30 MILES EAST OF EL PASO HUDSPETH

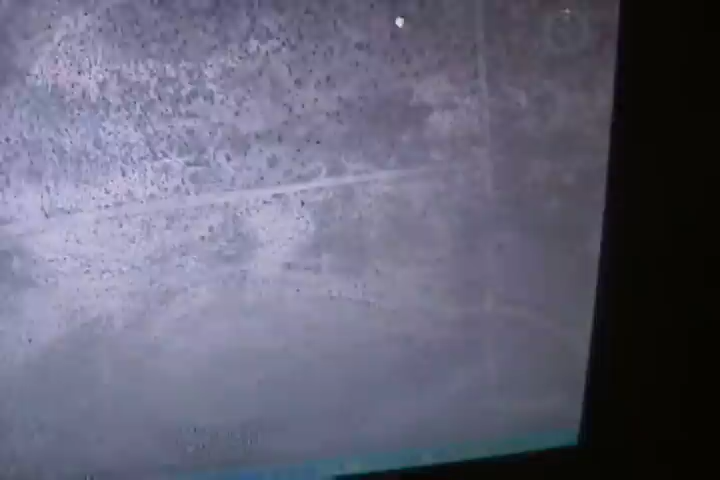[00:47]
this is Wild Horse Draw, I believe, coming down here.